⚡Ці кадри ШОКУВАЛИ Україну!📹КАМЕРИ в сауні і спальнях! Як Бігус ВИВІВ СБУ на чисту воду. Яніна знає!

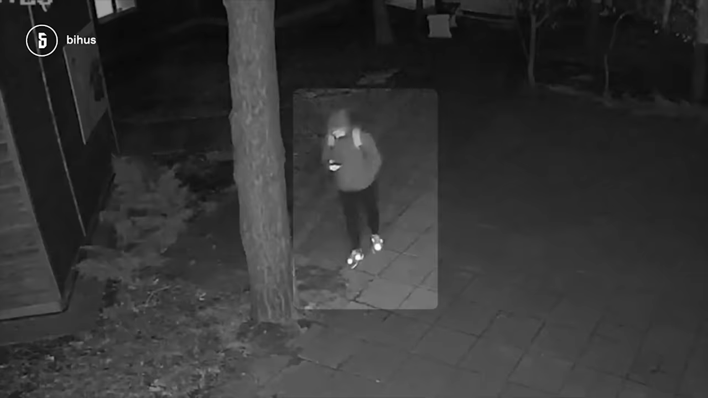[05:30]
Рюкзак з трьома темними змійками, ручкою і смужками на плечах. А ще специфічні кросівки, які виблизькують навіть в нічному режимі.